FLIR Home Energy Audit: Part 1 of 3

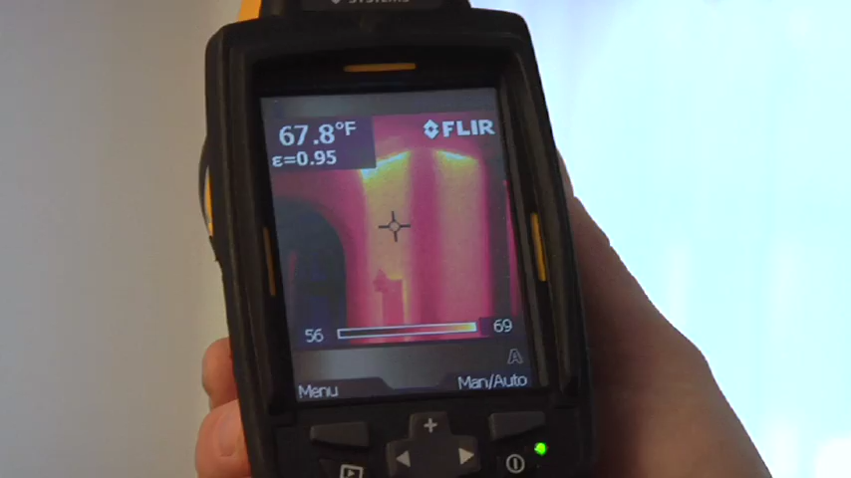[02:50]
On screen: spot 67.8°F
If it's a heating duct running up, it may just be a metal trunk with no insulation on it. So there's a lot of heat lost right around that.
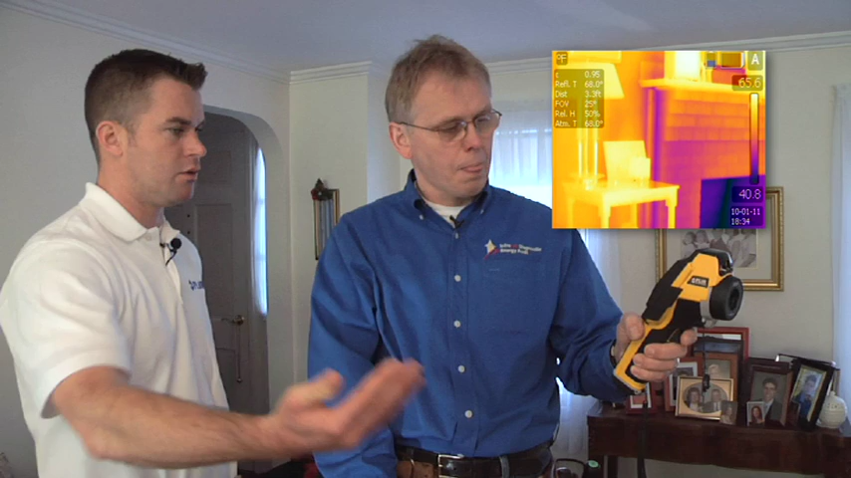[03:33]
You can see cold air coming right in from the outside. We'll confirm that once we get the blower door on, then we'll come back with the infrared camera and maybe the smoke stick and we can certainly verify that that is the case.
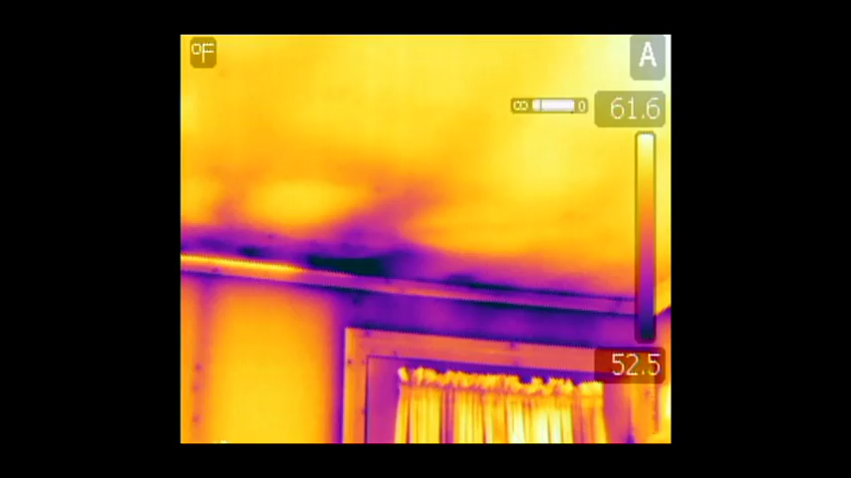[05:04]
We'll probably have to just put a moisture meter on it too to verify that we're not looking at moisture instead of...